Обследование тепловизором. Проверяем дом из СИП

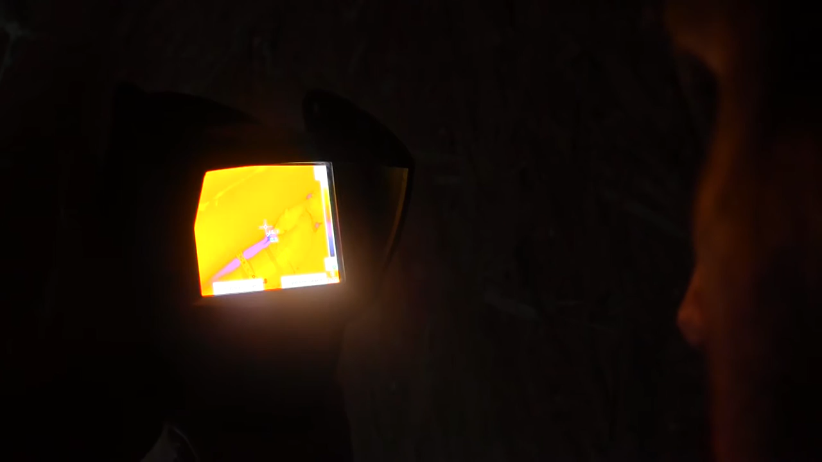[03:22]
Ну, здесь вот, где труба, явные утечки идут. 8 градусов.
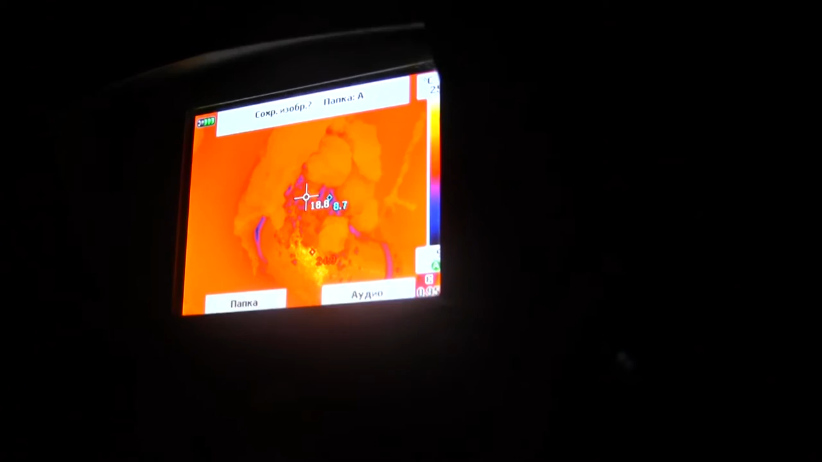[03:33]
Так, здесь. Здесь.
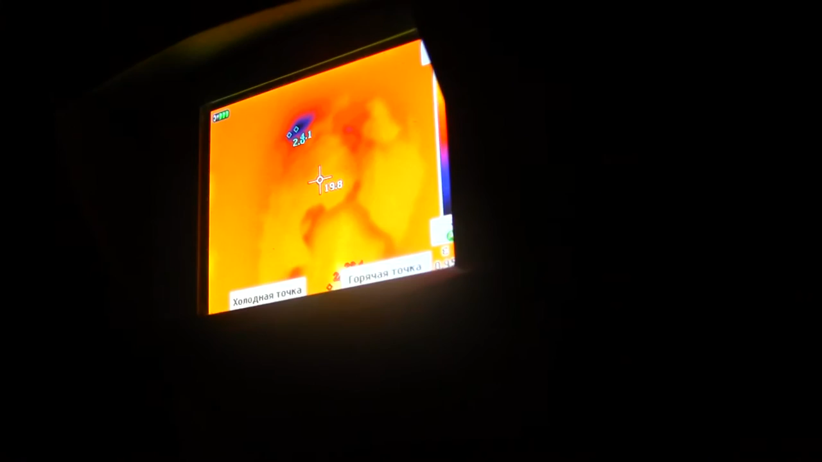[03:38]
2 градуса.
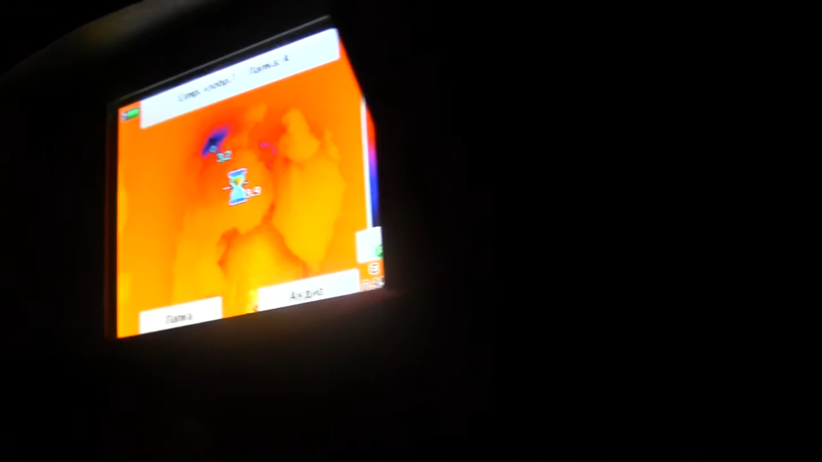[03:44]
16. Вот у крыши уже, да, там уже реально серьезные потери, потому что, вот, 0,8, 1,3.
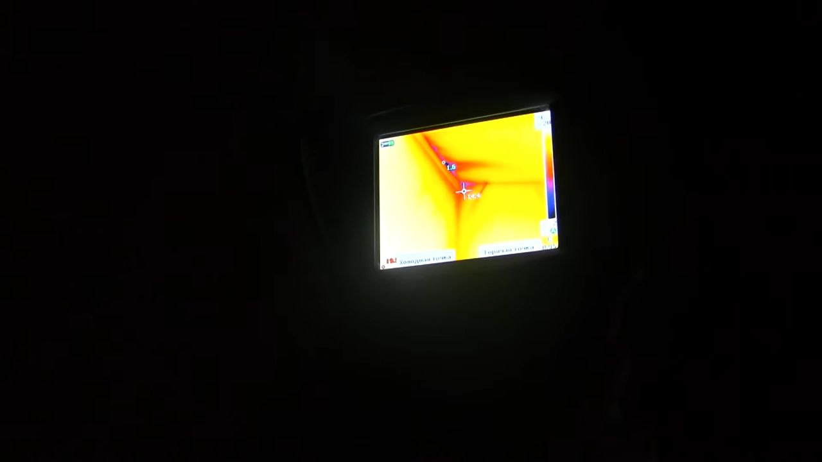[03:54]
Так, сейчас мы почуще сделаем. 0,9.
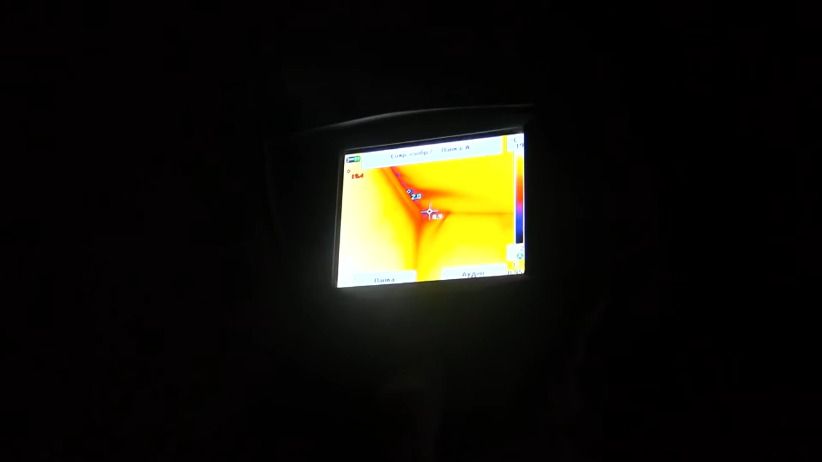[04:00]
Так, сохраняем. Так, в принципе, если сделать вывод, то сами термопанели держат тепло хорошо.
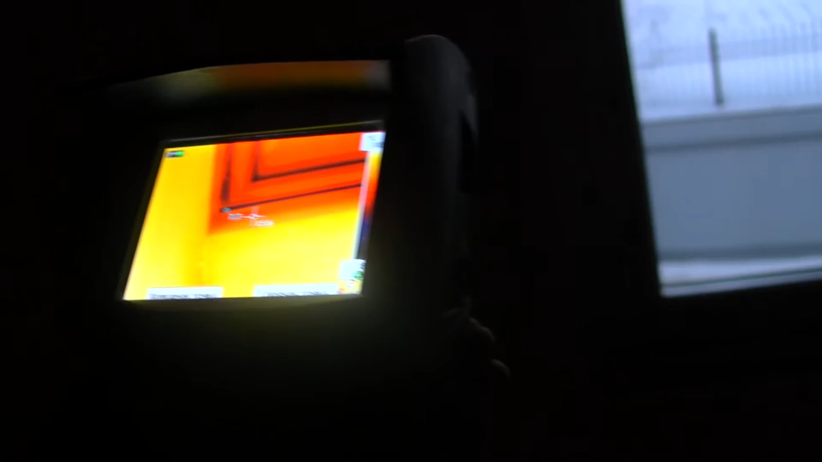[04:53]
А сама стена здесь, еще раз. Ну, вот, 18 градусов.
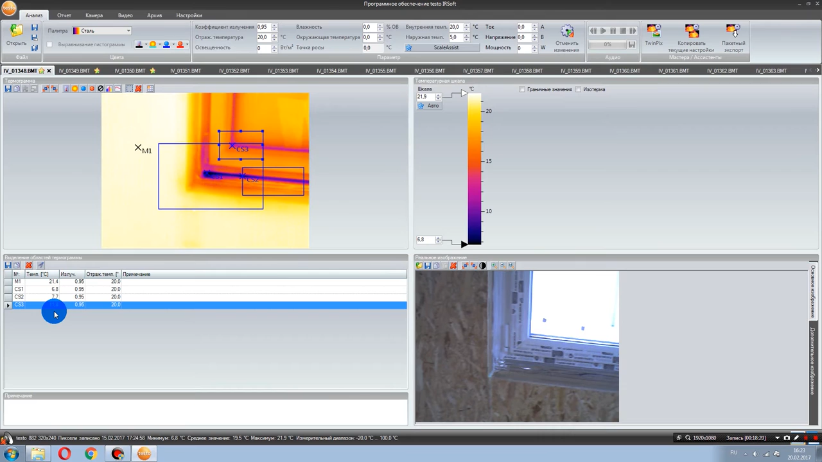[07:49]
Оно у нас показывает 11,8 градусов. 11,8 градусов температуру. Переходим. В принципе, все вот эти точки, которые мы выставили, их на этой фотке достаточно. Переходим на следующую фотографию.
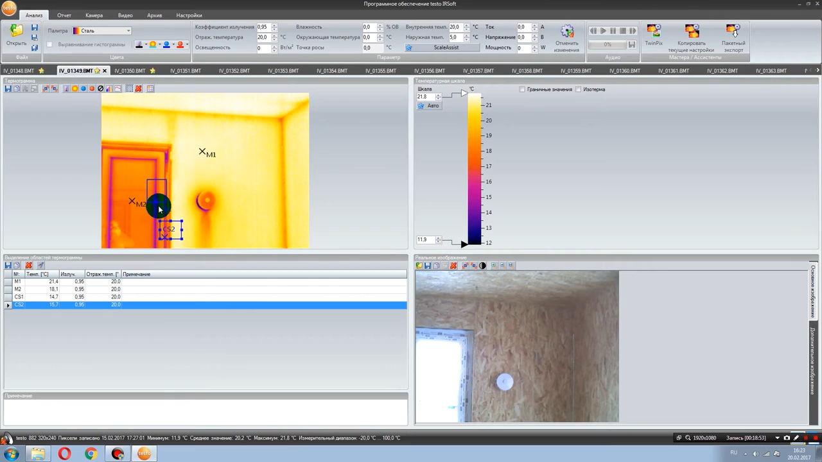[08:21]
On screen: max 21.8°C, min 11.9°C, scale top 21.8°C, scale bottom 11.9°C
Вот если посмотреть, точка CS1, она холоднее, чем ребята сделали на объекте примыкание рамы со стеной. Тут у нас температура 15,7, а здесь 14,7. То есть разница в 1 градус.
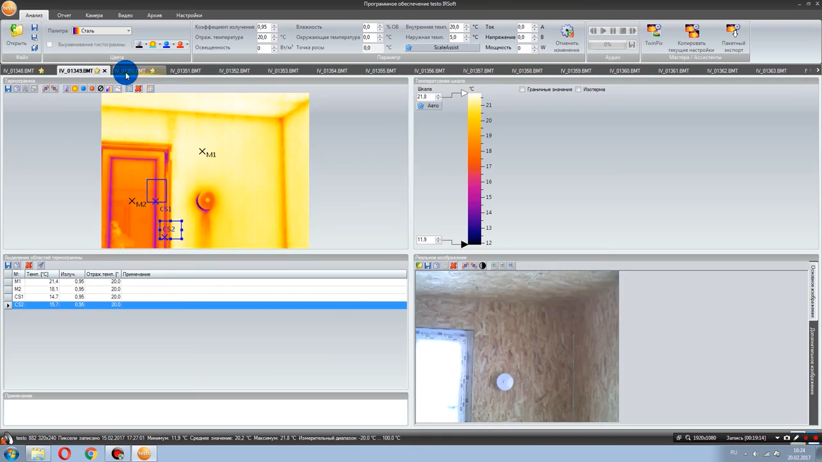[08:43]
On screen: max 21.8°C, scale bottom 11.9°C
Дальше идем. Дверь. Дверь у нас самая холодная здесь. Самая холодная точка вот здесь. температура стены, температура двери. Вот тут участок, это зона замка. Тут участок, зона замка. Тут перемычки.